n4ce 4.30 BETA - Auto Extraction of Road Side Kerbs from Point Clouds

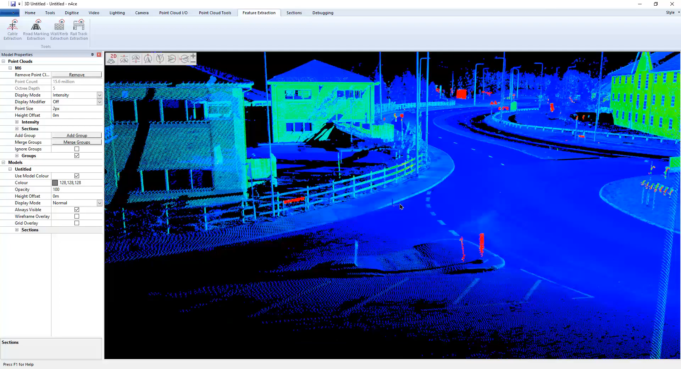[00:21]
Today's video, I'm going to show how we basically move on from the crash barrier video and look at smaller height changes, and then this time it's going to be curbs. So if I just zoom into a curb here, you can see that the height change is obviously going to be a lot lower than what we were looking at earlier with a crash barrier. So I'm going to go feature extraction as before, wall and curb, and let's go create ourself a new preset. So I'm just going to call this one curb. Now then, so I'm not, again, going to explain all of these. I've done that before in previous videos.
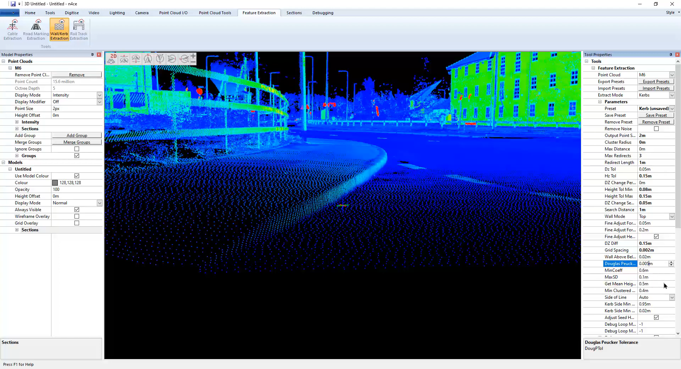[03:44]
And Douglas Parker point two is probably a bit tight. So let's go zero five and everything else should be good. Right. So now I just need to drop a seed down. So the data or the,
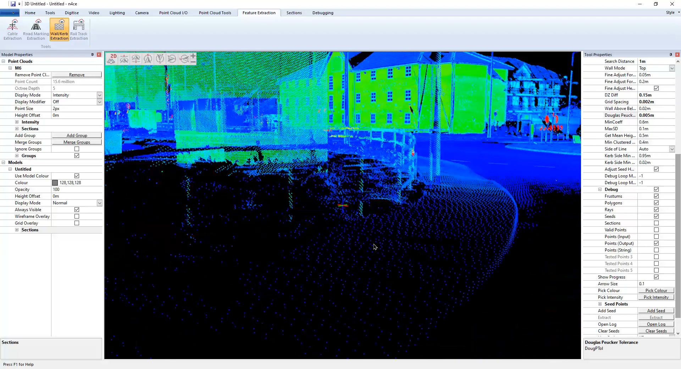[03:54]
the height change sort of starts around here somewhere. So to test out the, uh, settings that I've got now, I'm going to do add seed and drop a seed, not too far back. Cause there might not be enough data.
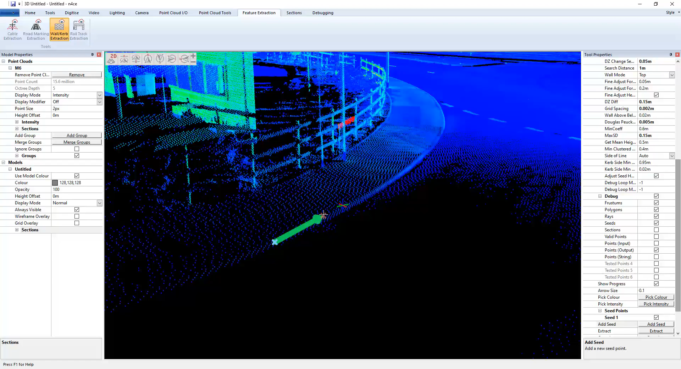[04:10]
So let's try here somewhere and what I'm expecting it to happen or I'm expecting to happen. Sorry, I'm expecting it to stop just at the drop curve because essentially we're losing our DZ change.
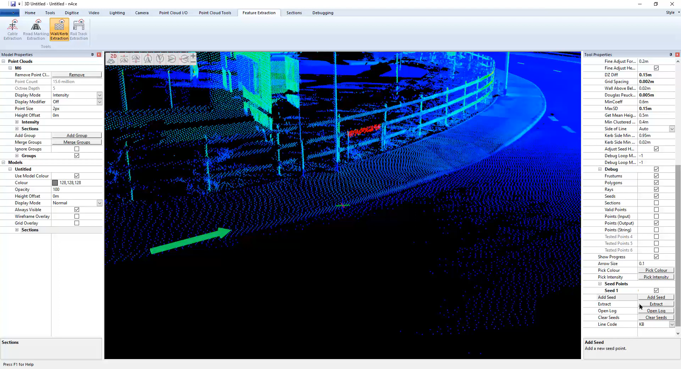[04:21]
So if I hit extract, get rid of the, uh, debugging data.
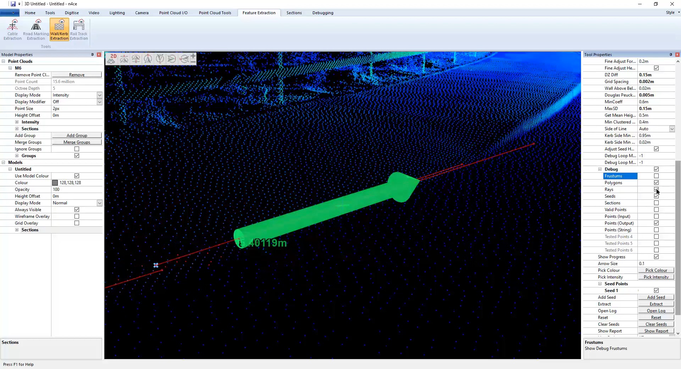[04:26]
It has indeed stopped early because of the, um, top curve, which as I was expecting, so that's fine. So I've got KB in there already, so I'm just going to right click that and choose commit and continue.
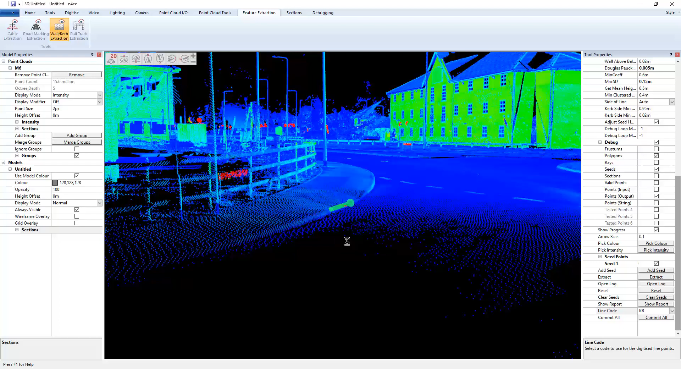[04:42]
Okay. So let's drop that in. I'm now going to move to the other side and then rotate it. So it sits on the curve again.
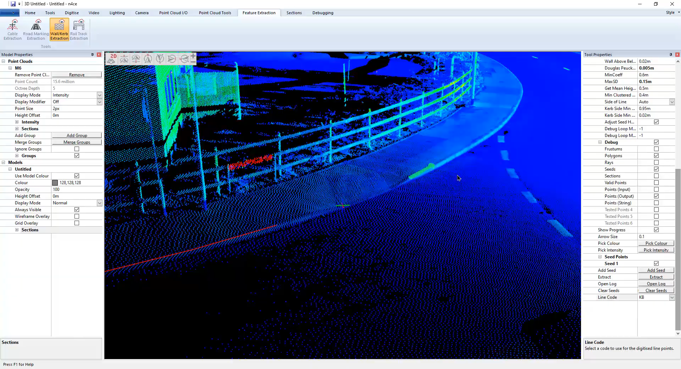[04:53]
Just to retweak that.
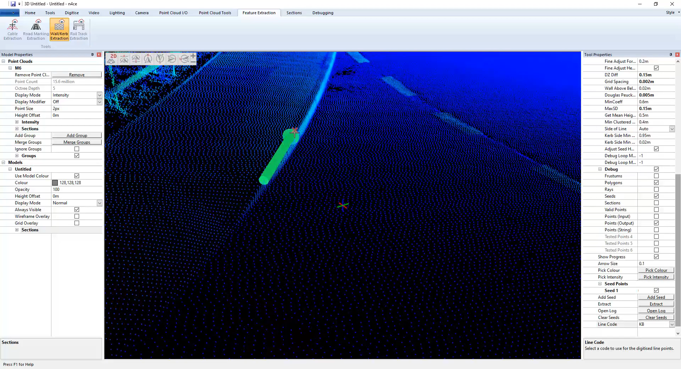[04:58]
Okay. And, um, let's see how far it gets this time. So I think there's another drop curve around the corner. So I'm expecting it to stop here somewhere.
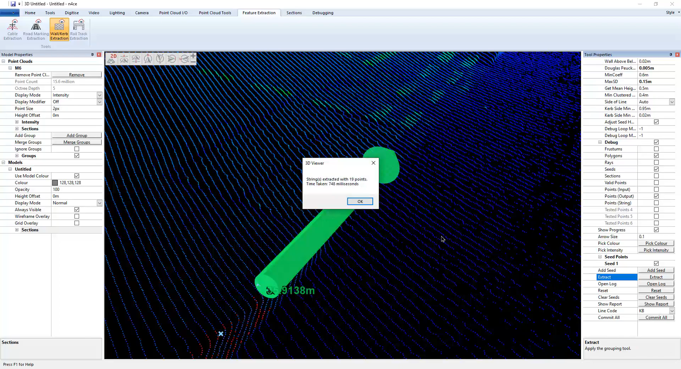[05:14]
And it does, which is good news. Cause that means the, our metric is behaving as I expect it to.
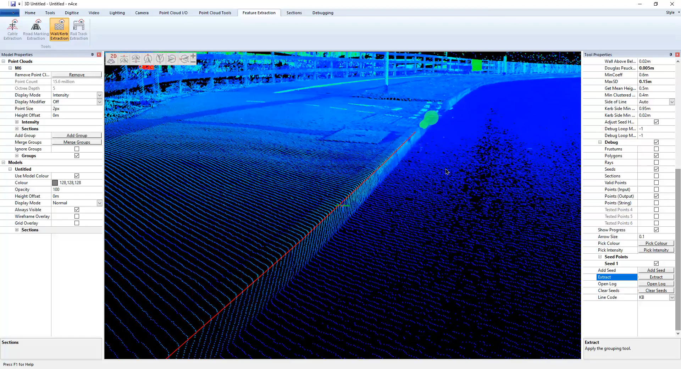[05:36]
And we'll move it on to the next one.
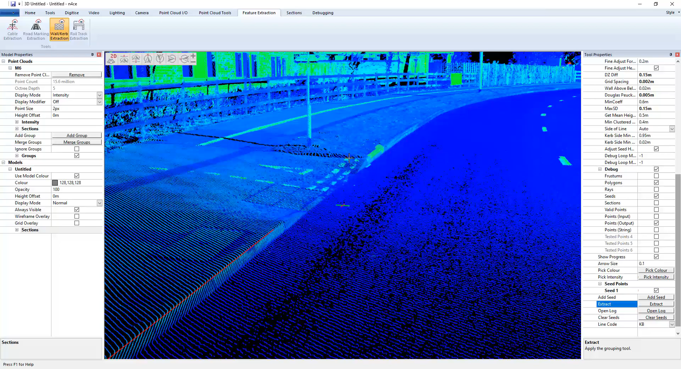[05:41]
Don't know if I need to tweak that.
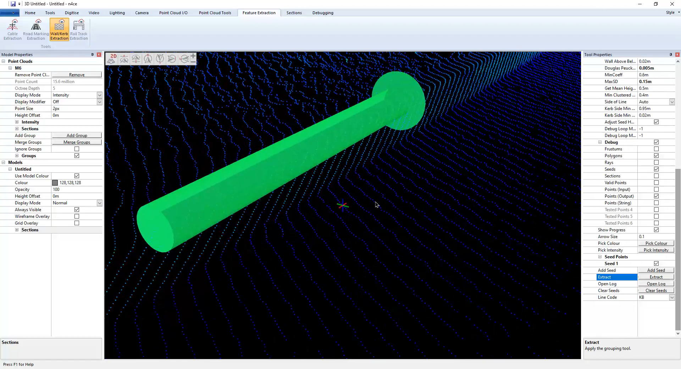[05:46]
That looks, um, let's just rotate it. There we go.
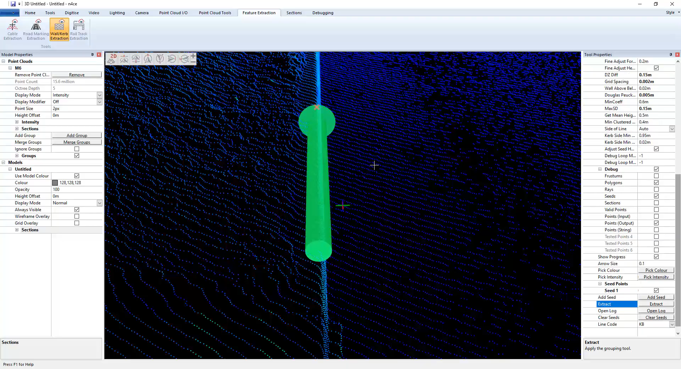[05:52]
All right. So this one is a bit longer. I'm going to go around there, hopefully. And extract.
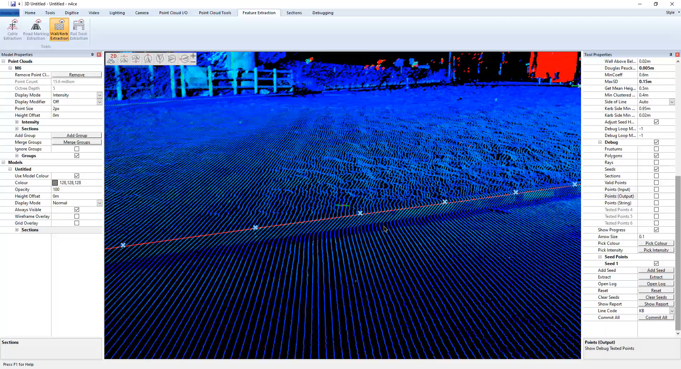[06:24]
I think that's done its job.
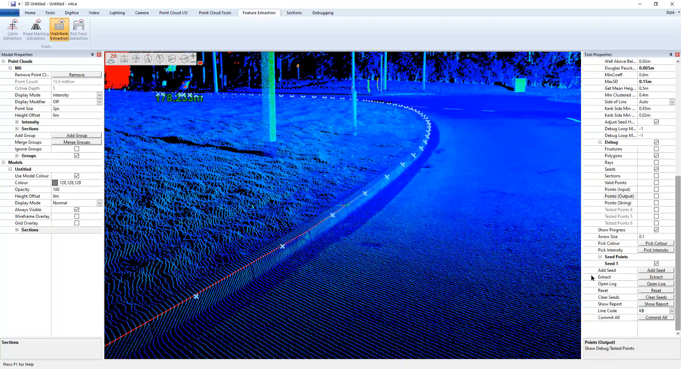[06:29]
So I will just hit commit all. And that actually does the job for me.
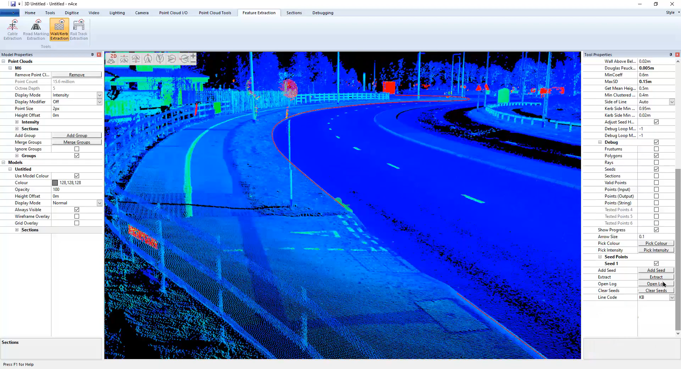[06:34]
So I can then click clear. Let's just inspect that.
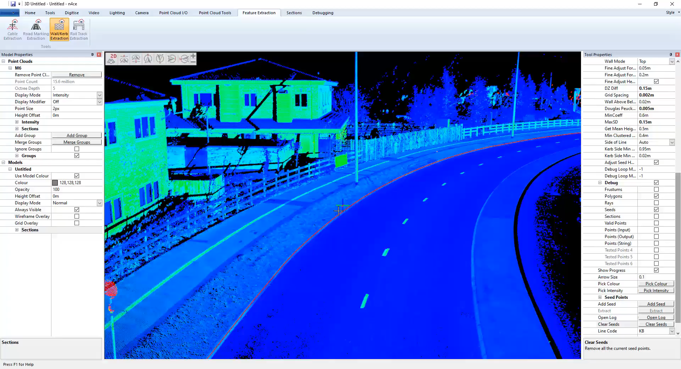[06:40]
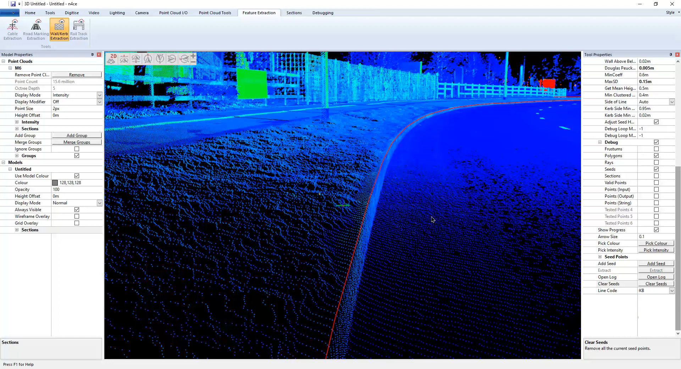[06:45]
That's okay. And if I now look in the modeler, drag that in. Here are our data points. Following the curve. Obviously you need to, uh, uh, pop these, uh, drop curve bits back in.